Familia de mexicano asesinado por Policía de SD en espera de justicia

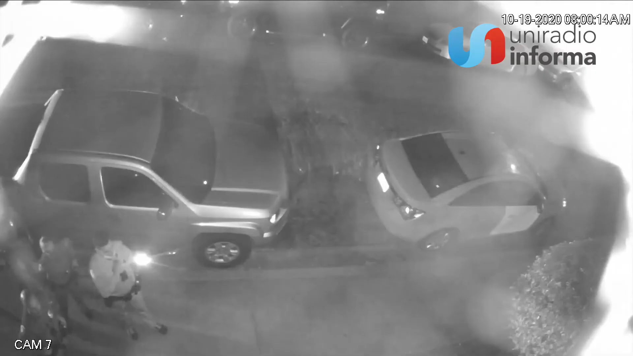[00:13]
pero al llegar los oficiales y él salir corriendo en su apoyo, recibió como respuesta dos balazos.